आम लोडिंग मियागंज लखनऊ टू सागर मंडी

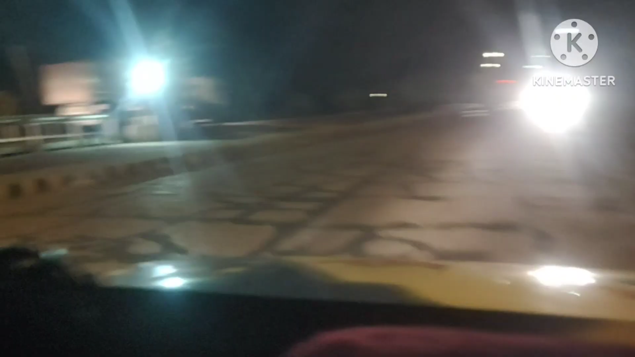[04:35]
यह ओवरलोड की गाड़ियां यहां काटा हो रही है
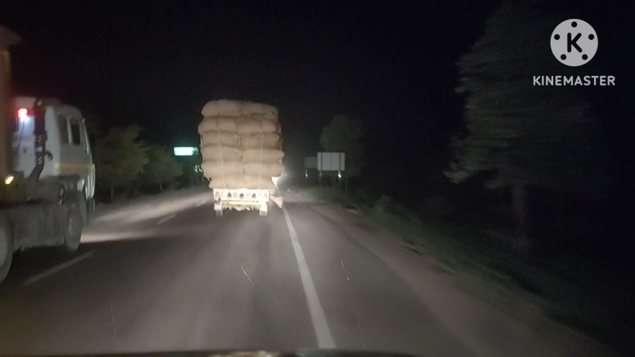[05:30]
कि देगो बूसा किस तरह है है लोड़े गाड़ी में
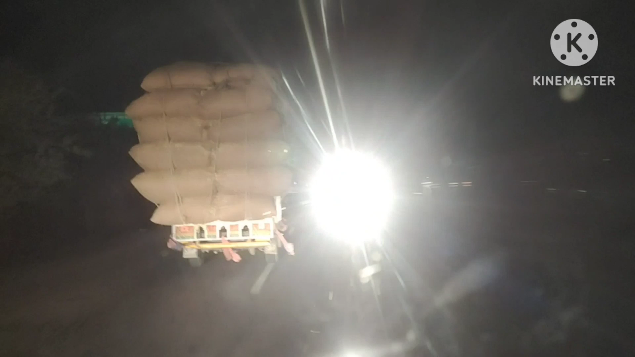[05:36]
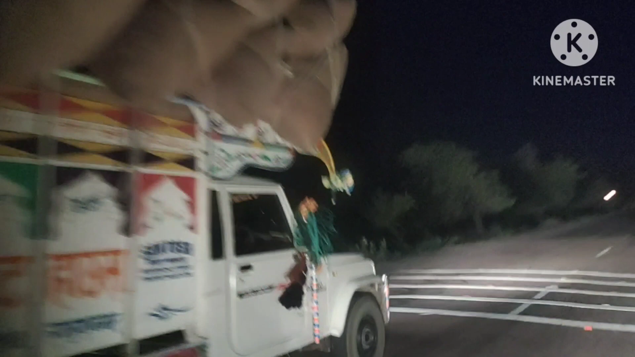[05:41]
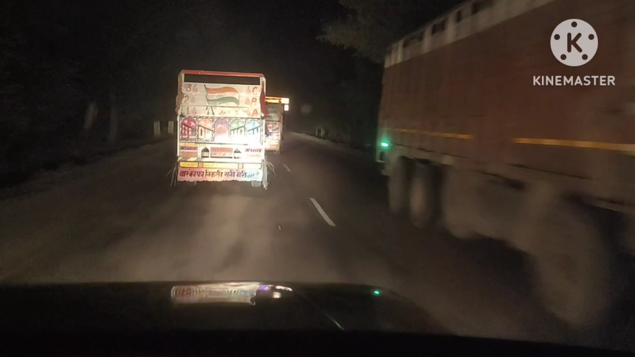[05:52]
यहां किस अबरा चौकिस अभी गाड़ी है तो यहां में चाय भी एंगे उटा़ गया हम इस तरह की कि रासंग लिए इसके पीछे ही चलेंगे आराम से